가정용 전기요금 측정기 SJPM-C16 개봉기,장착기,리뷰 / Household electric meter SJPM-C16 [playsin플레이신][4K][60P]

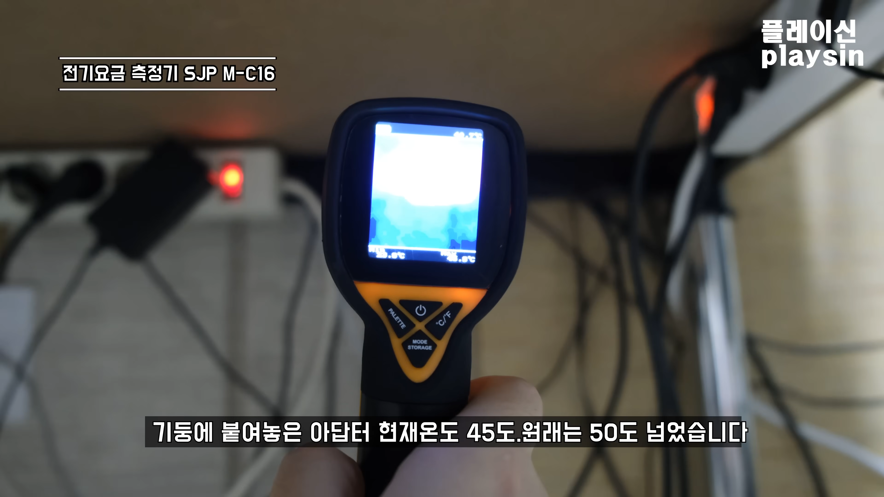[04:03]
열화상 카메라 측정해 보면 넥스 온도가 45도가 측정이 되거든요 원래는 이게 50도 넘게 올라가던 아답터예요 왜이렇게 됐냐면 제가 지금 누워 있습니다 이쪽 아답터에서 나오는 열이 뒷면에 있는 세
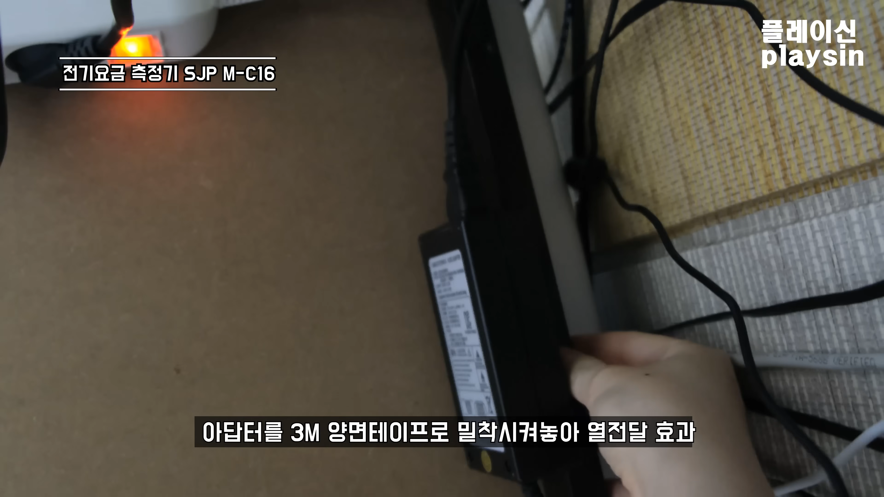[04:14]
부분까지 전달이 되거든요 그래서
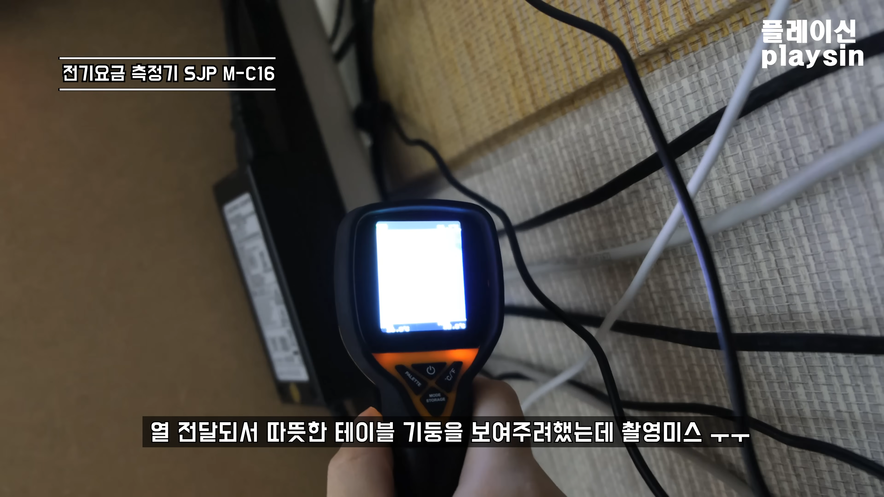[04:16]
열화상 카메라로 보면 왼쪽에 있는 아답터가 뜨겁고 뒷쪽에 있는 세 부분까지